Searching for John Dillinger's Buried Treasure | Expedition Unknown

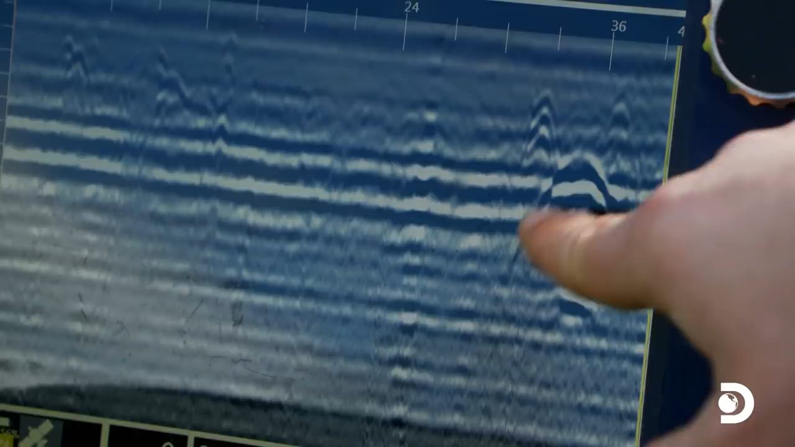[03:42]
Even I can tell that that is an anomaly.
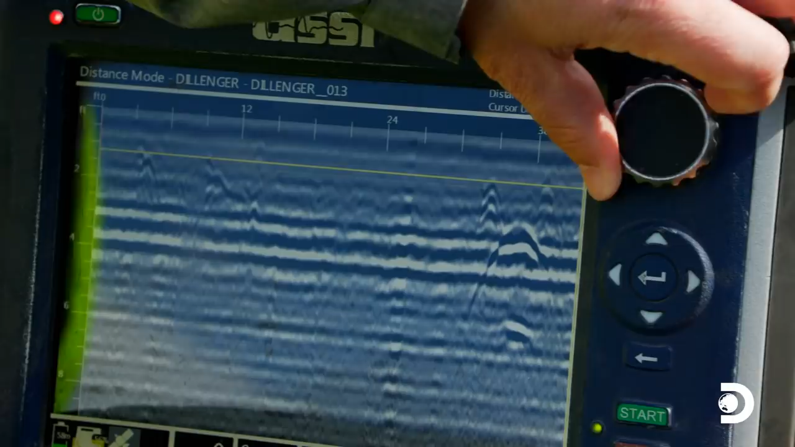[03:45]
We're looking at right about two feet down. We got something over here. The Ginger Beard Club is on fire today.
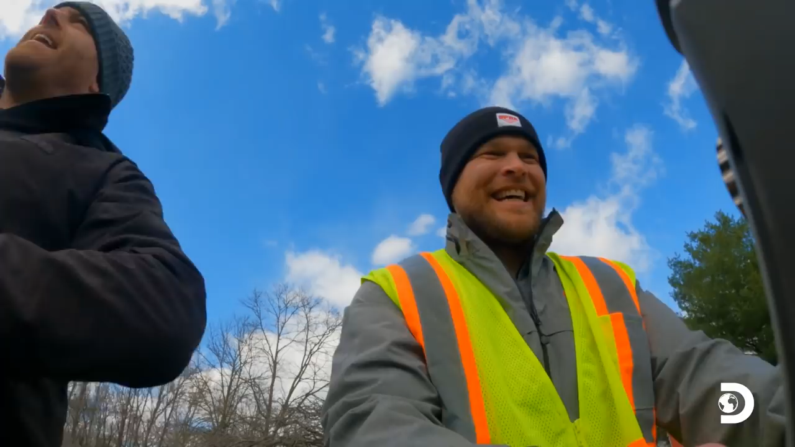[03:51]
I think there's a good chance, by the way, that Mike and I might be related. Does anybody else see that?
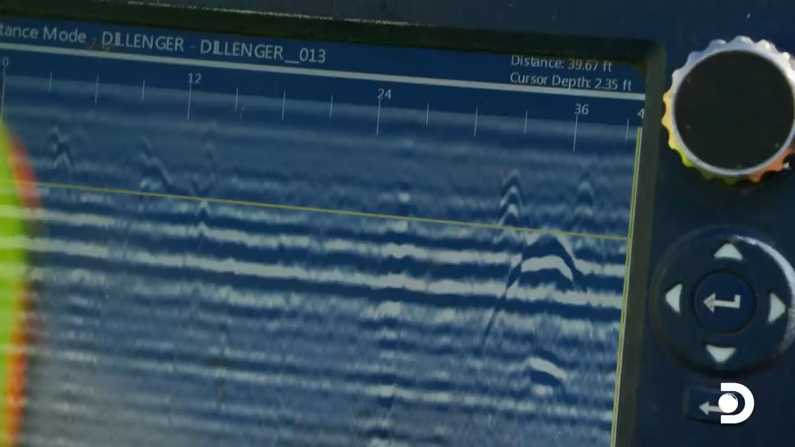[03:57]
The signature is strong, so we dig it right away.